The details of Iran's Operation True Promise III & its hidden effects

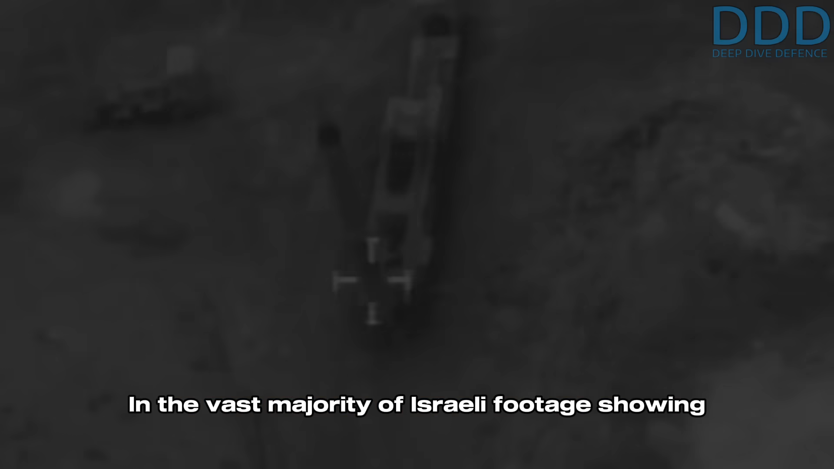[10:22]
showing hits on missile launchers the oldest
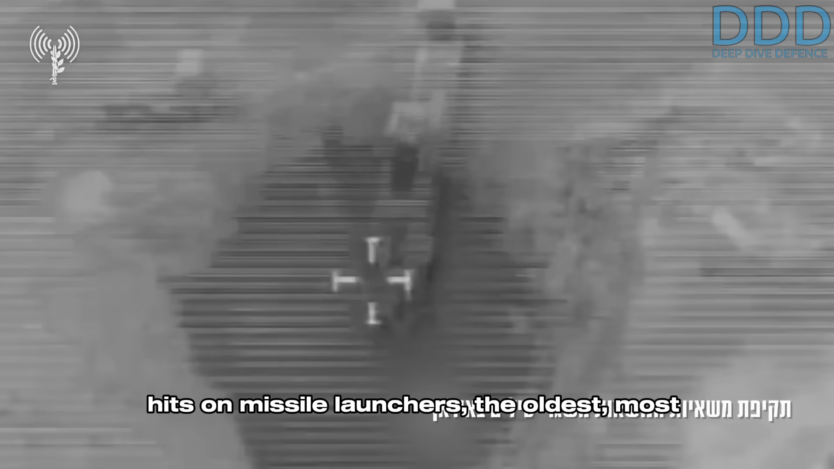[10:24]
most time-consuming
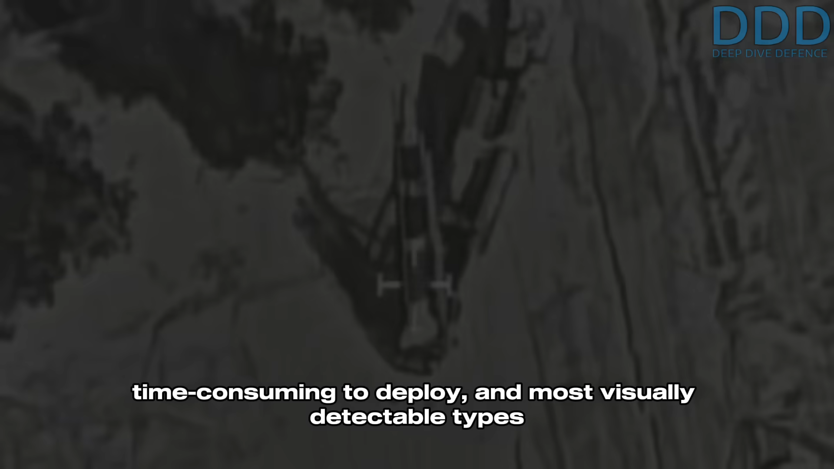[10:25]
to deploy and most visually detectable
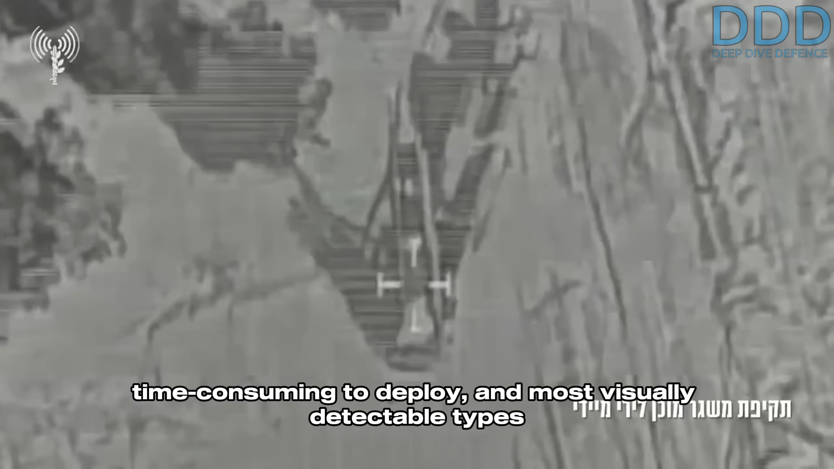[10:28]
types associated with the godr and emad missiles were visible strikes on kebar
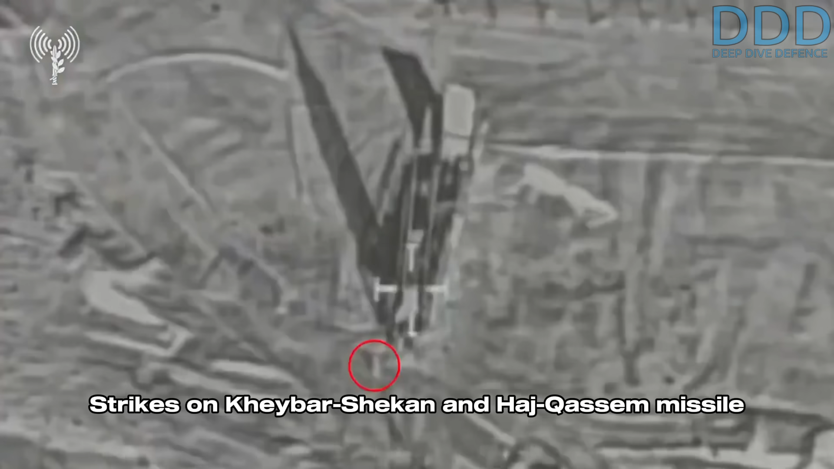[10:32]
shekin and haj kasim missile launchers were notably rare exceptions
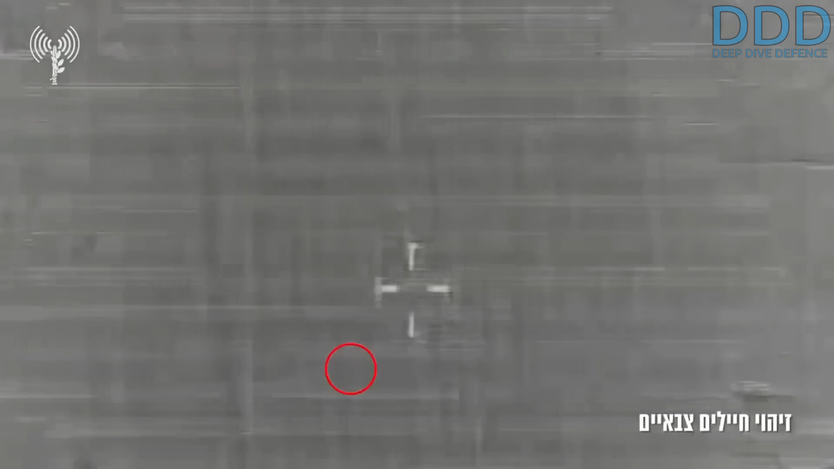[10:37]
this visual evidence serves as clear albeit indirect
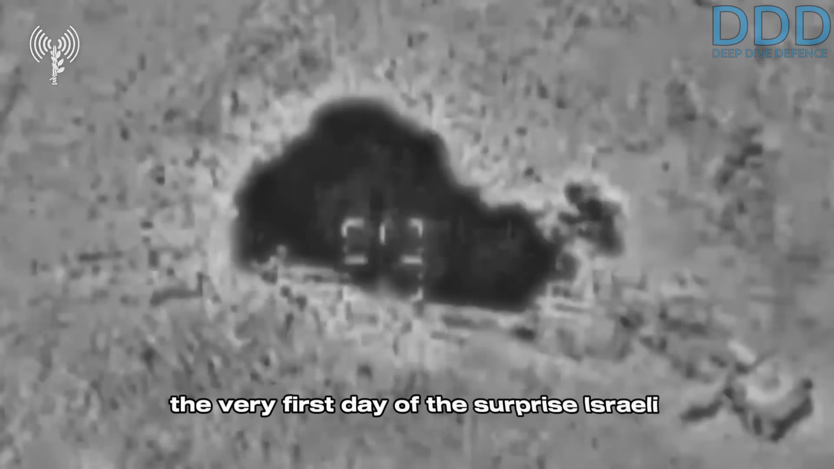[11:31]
the majority of these hits likely occurring on the very first day of the surprise israeli attack precisely when the islamic revolutionary guard core aerospace
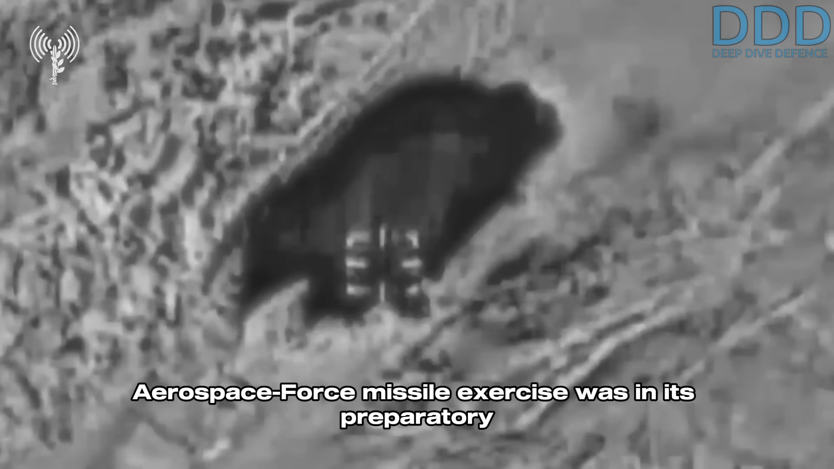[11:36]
force missile exercise was in its preparatory stages
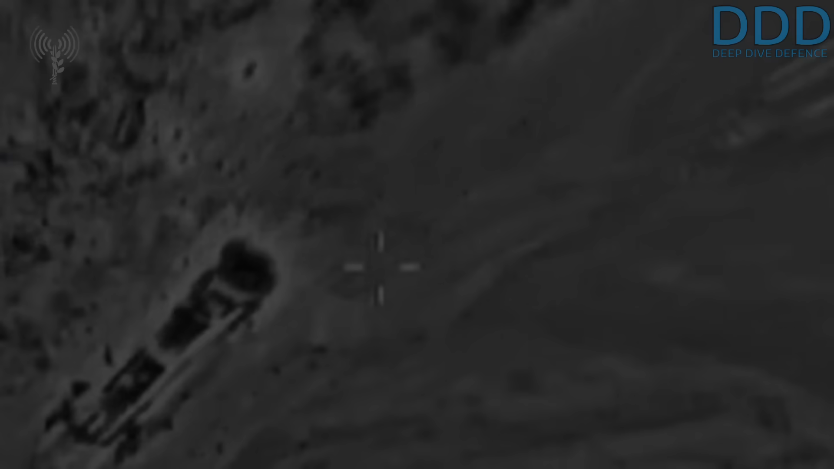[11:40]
these two dozen confirmed destroyed launchers primarily of the older